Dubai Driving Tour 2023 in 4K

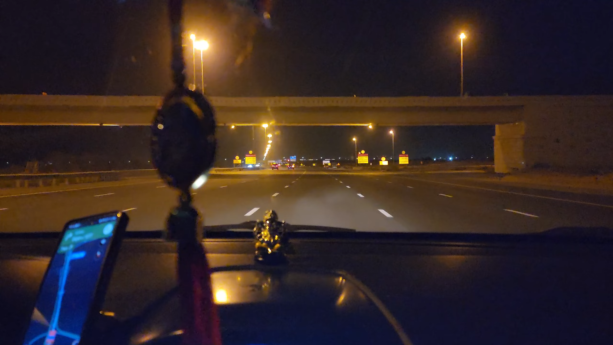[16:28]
നിങ്ങളിപ്പോൾ കാണുന്നത് നൈറ്റിൽ, അതായത് രാത്രിയിൽ ദുബായിലെ ഹൈവേ കൂടെ പോകുമ്പോഴുള്ള ഒരു വ്യൂ ഇങ്ങനെ ഇരിക്കും.